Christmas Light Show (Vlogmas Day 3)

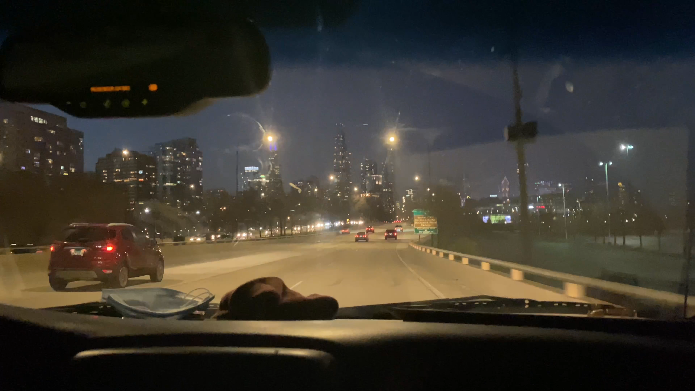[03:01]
Yeah, that's so defeated. My bad. I was tripping the Bears play right there. Look at the city. This looks like we're going to the Summer Walking concert again.
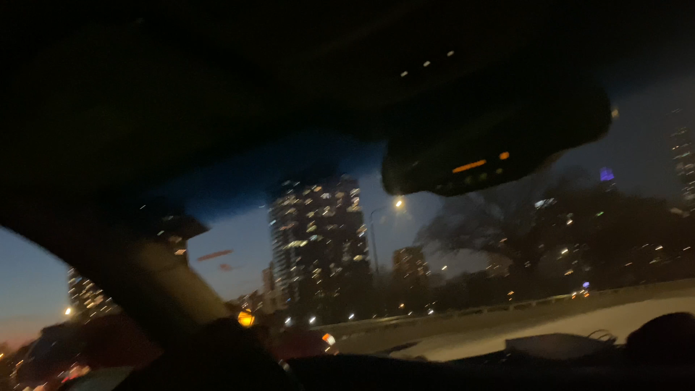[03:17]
Yeah, we was on. Well, we're going to the north side again, so that's probably why.
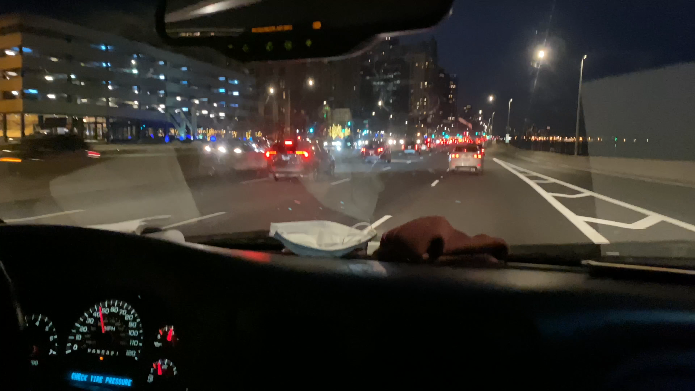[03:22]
We were so close to them buildings. I should have took a video right there. The dude flies right there.